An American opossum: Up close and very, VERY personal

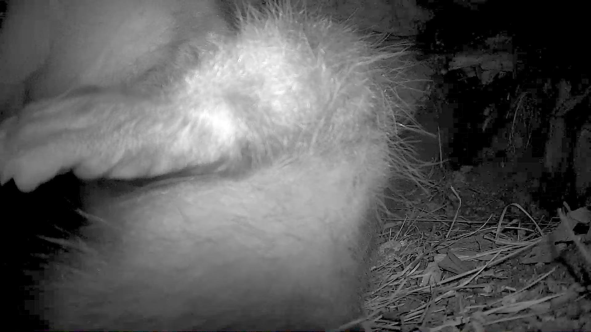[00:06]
is truly one of the most interesting and unique animals that we ever see.
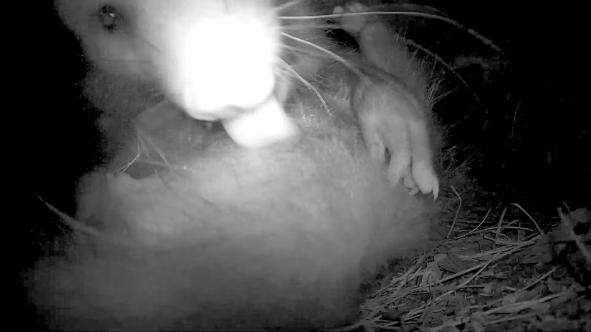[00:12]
This guy is cleaning himself, which they do frequently, and as you're going to see here, has a very oddly shaped penis. Well, it's kind of forked on the tip, and as it turns out, the female's internal genitalia are also kind of subdivided side to side or to receive a forked genital from the male. And I didn't know that until we happened to see this video,
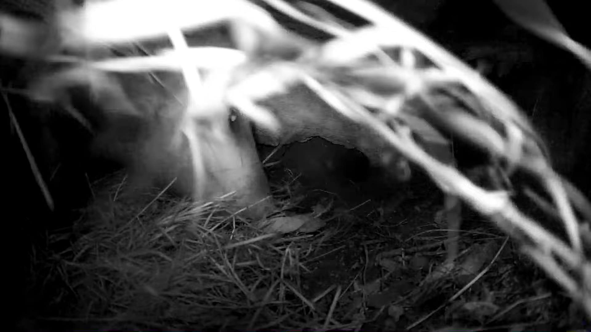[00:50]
Well, the other interesting thing about them is that they have a prehensile tail, which means that they can grasp things with their tail. Your dog can't do that, your cat can't do that,
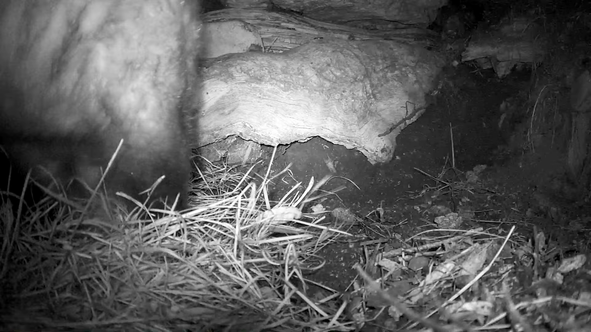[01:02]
but the possums can hang on to things, including, as in this case, grass,
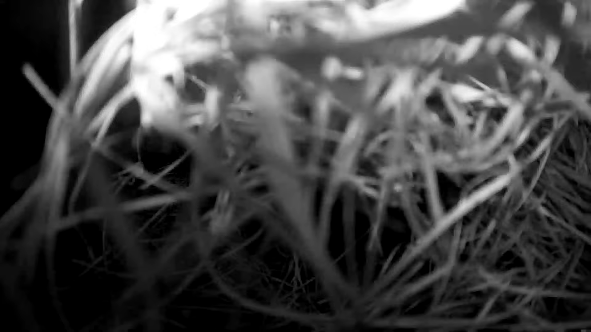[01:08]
to build a nest, and we frequently see them carrying around a big old bundle of grass and
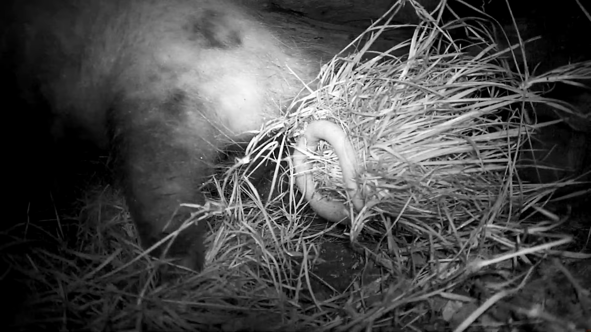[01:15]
may head underground or wherever they're building their nest. In this case, it was in an underground den, and they just do a great job with it.